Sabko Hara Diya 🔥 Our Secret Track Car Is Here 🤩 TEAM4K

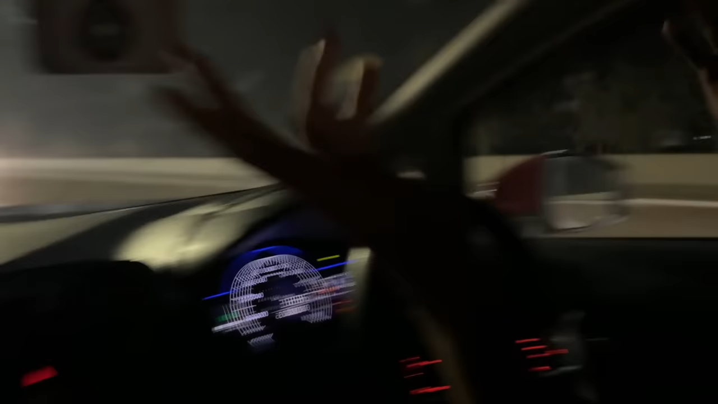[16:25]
और 400 मीटर की रेस होती है, साइड पे कर,
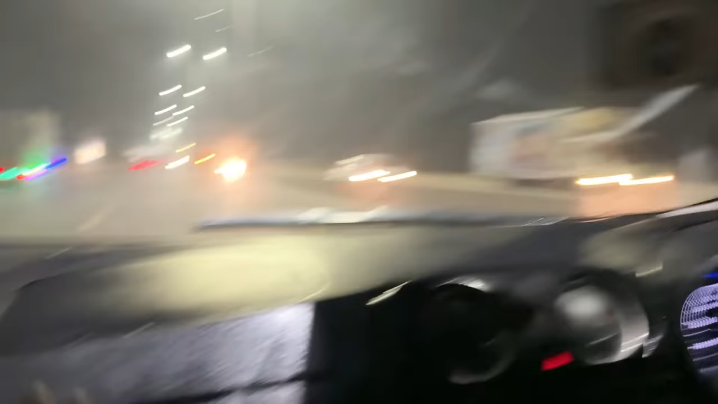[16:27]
अल्हम्दुलिल्लाह, फर्स्ट रेस हम जीत गए हैं।
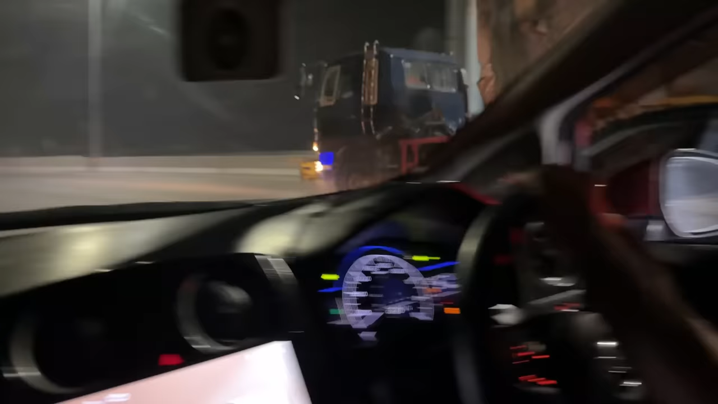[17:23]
उसको कह पाई तू तो साइड से हो जा, थोड़ी फिट करनी है भाई, हॉर्न दो,
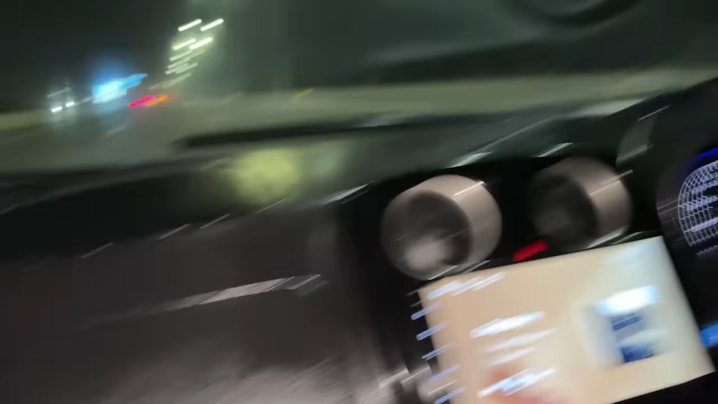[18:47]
तो इसी वजह से गाड़ी हवा को चीर दी थी, सारों को फाड़ के रख गई है। मैं तुझे मिलने आया था, ये बाद में तूने सबके साथ स्कैम किया, ये देखे जी, स्कैम स्कैम होता है, भावे रेस में हो भावे असल में हो,
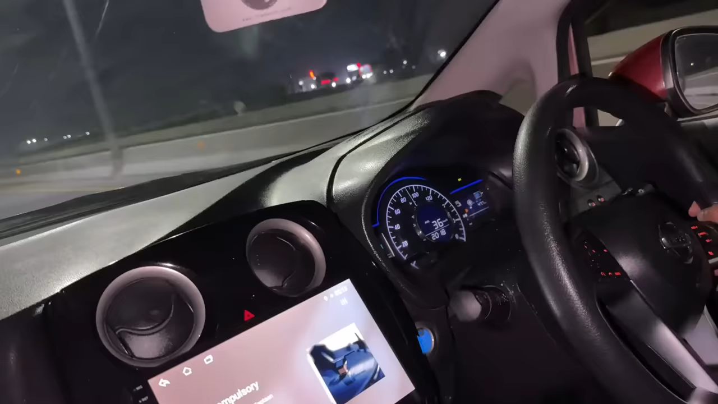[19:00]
आप तमाम लोगों को दिखाता चलू कि अभी हमने जितनी भी रेसेस की हैं सारी की सारी रिजर्व पे की हैं,
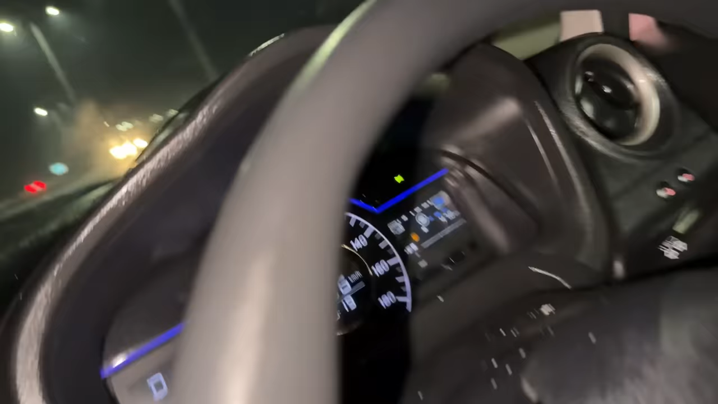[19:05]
पेट्रोल गाड़ी के अंदर कोई नहीं है, और एवरेज यहाँ पे हमें 36 किलोमीटर की मिल रही है, 37 हो गई है, माशाल्लाह से गुड एवरेज एंड गुड परफॉर्मेंस।